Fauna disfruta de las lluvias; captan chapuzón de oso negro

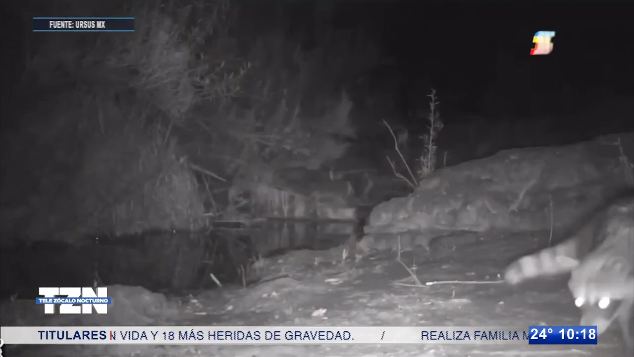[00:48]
grabó con una de las cámaras de monitoreo cómo las lluvias favorecieron a que el caudal de un arroyo se incrementara lo suficiente para que la fauna de la región pudiera disfrutar del agua.
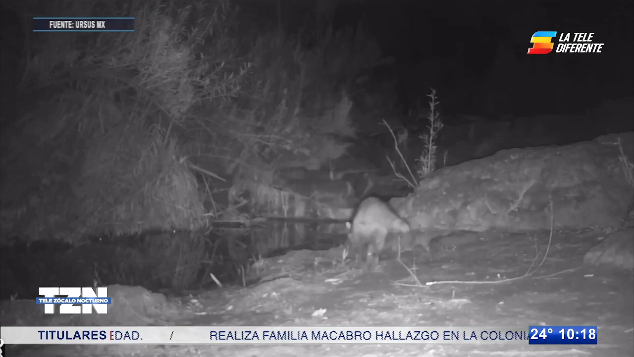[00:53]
Lo que podemos observar en el video es la precipitación de las lluvias que son muy importantes, sobre todo en esta ola de calor,
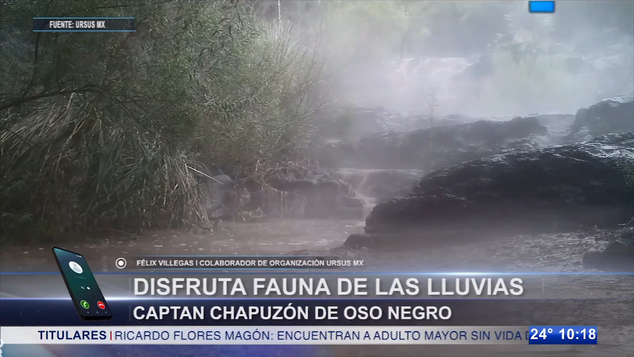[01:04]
y de las diferentes especies de animales que disfrutan y bajan a refrescarse.
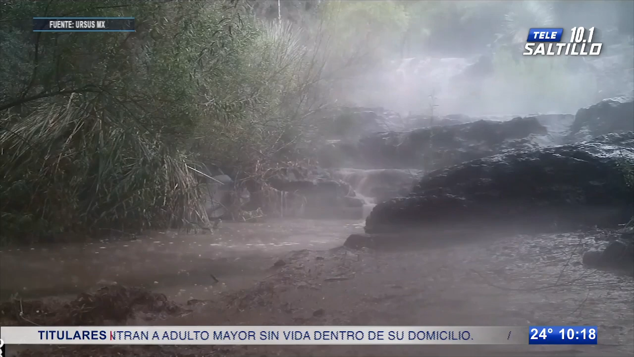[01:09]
En el video se aprecian a más de cinco especies de animales que en diferentes momentos
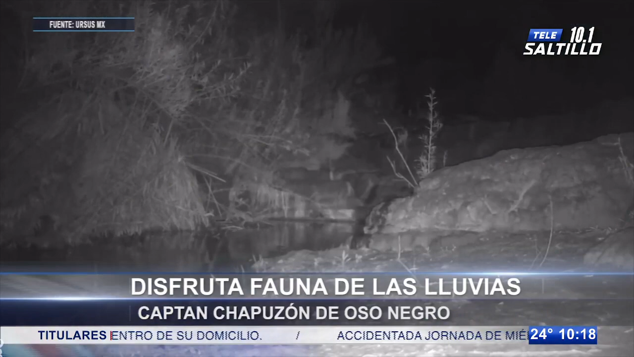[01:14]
se acercan a la corriente para saciar la sed o refrescarse. Incluso se captó el momento en el que un oso se echa un chapuzón en el arroyo.